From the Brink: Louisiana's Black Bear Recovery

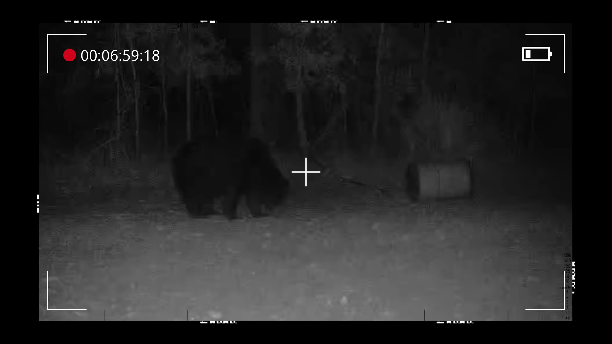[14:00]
That bear has to be, at least in his late teens, years, he's beginning to go the other way. He's obviously got something jacked up about his jaw, which is pretty common with these older males.